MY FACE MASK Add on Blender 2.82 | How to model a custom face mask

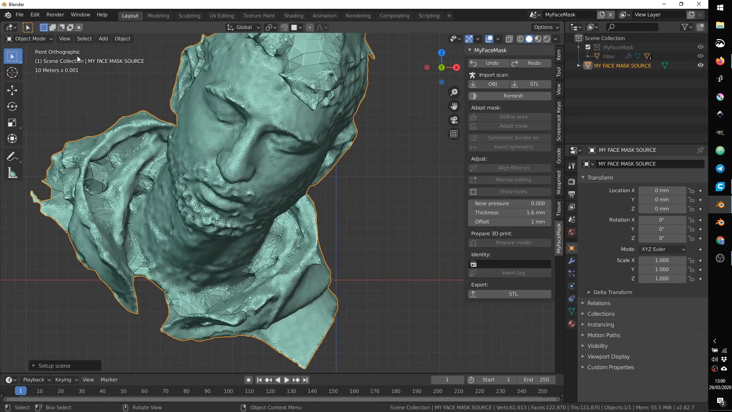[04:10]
The red one is the side view and the blue one is the top view.
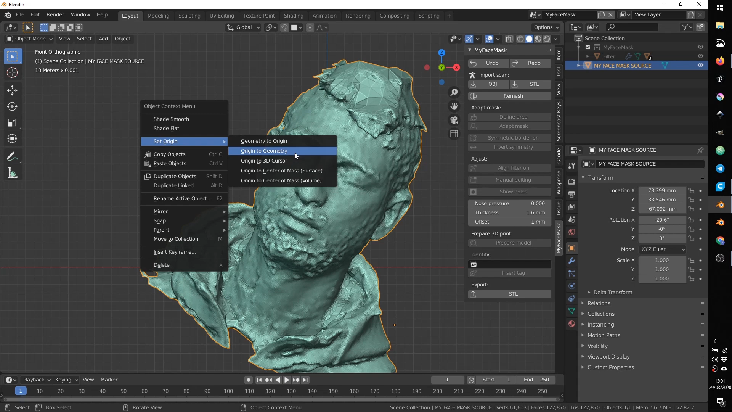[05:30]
You can just press the right button of the mouse, making sure that your object is selected. And you can set origin to geometry. Now you see the yellow dot is here. And if you press R for rotating, everything should work better. I press G for moving. And if I want to rotate around a specific axis, I can go to the top view. Or I can press R and then choose one axis that I want to rotate around. So for example, if I press Z, I can rotate around the Z axis.
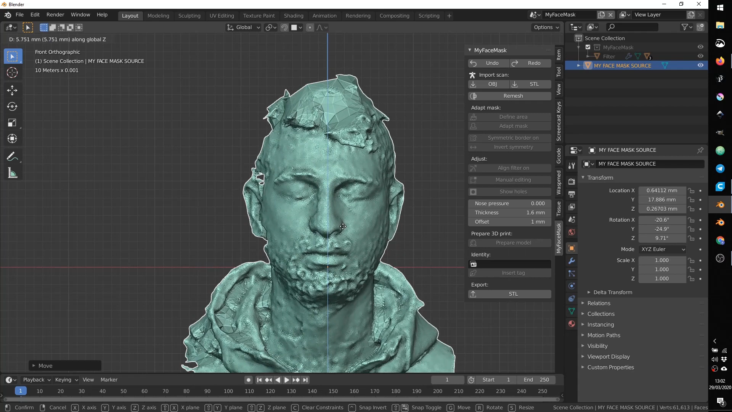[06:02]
It's important that your object is perfectly aligned with the center of your scene. Let's check from the top view. As you can see, the nose is not perfectly aligned.
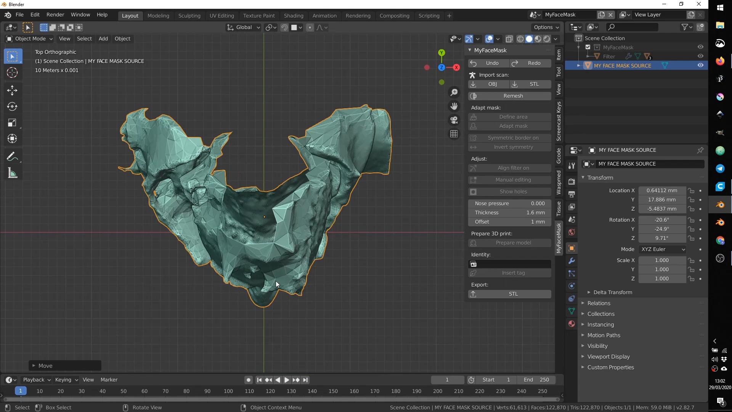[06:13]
So I can move a little bit on the right, like this.
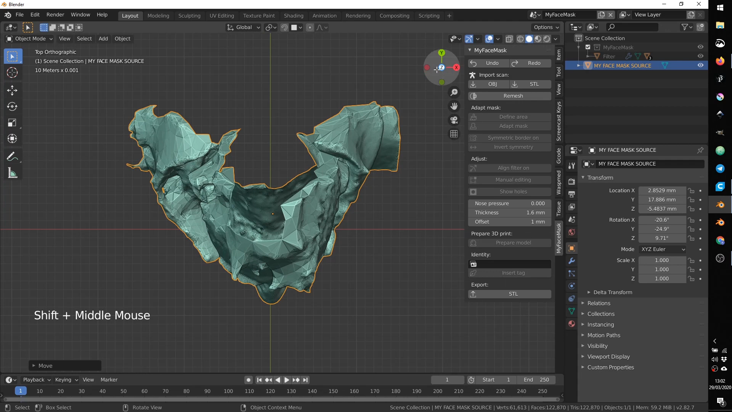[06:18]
From the front, remember the front is the green button. Okay, now it seems perfectly aligned.
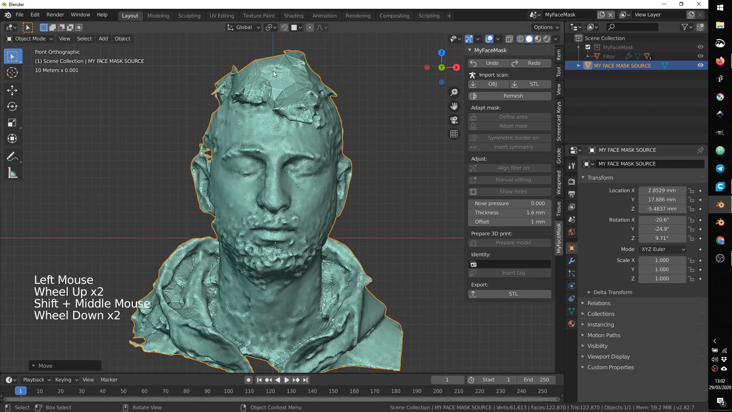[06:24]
Maybe just a little bit. Okay, perfect. At this point, we need to remesh our geometry. Sometimes some scanned geometry have some holes or a density of polygon that is not perfect for what we are going to do.
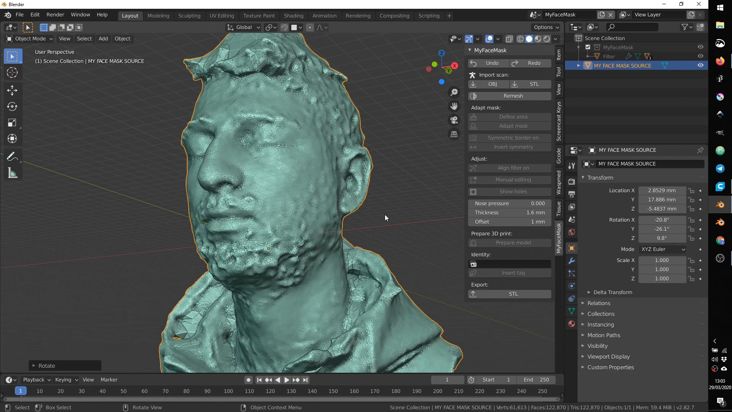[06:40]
So you can just use the remesh tool that automatically will re-elaborate the geometry, closing the parts that are open,
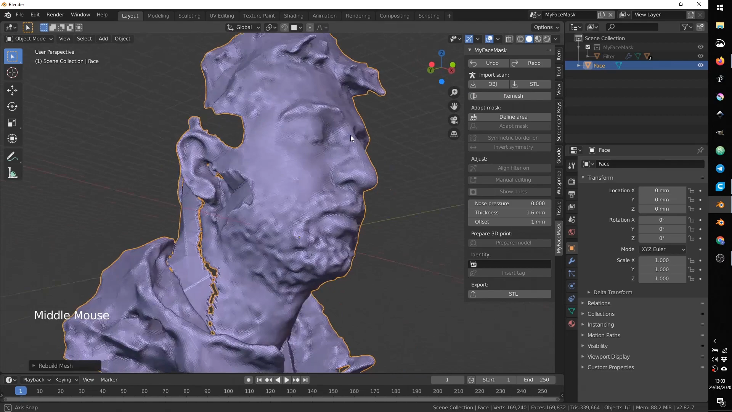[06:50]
making a geometry that works better for our purpose. Okay. As you can see, it's still not perfect because we had a lot of missing information,
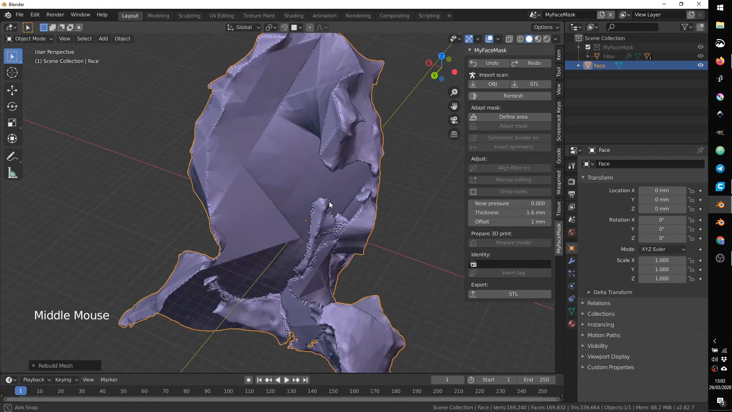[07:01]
but it's not a problem because we are focusing mainly on the front part of the face. So, at this point, we need to create the mask adapting to the face.
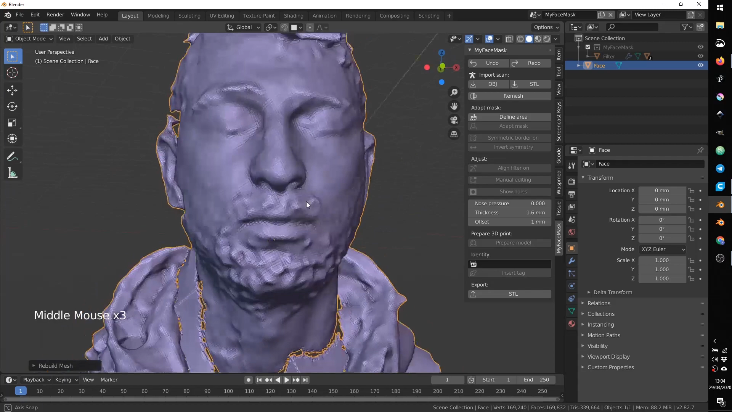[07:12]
But the problem in this case, as you can see, is that we have some beard that can affect the quality of the geometry that we will create on top of this face.
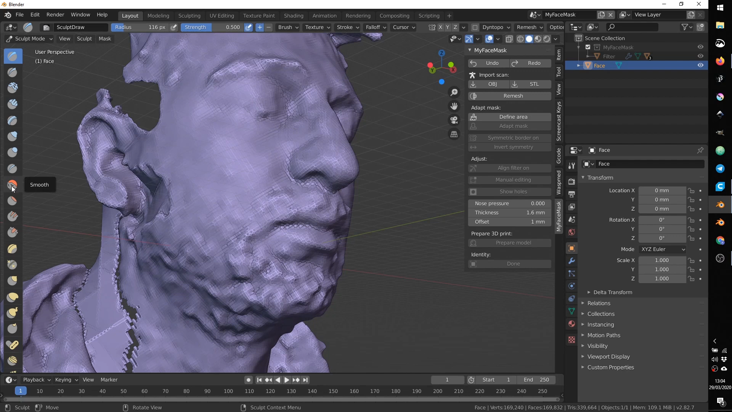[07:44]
And here, you have many brushes that you can use in order to edit your geometry manually. The brush that we want to use is the smooth brush. That is the first red icon here.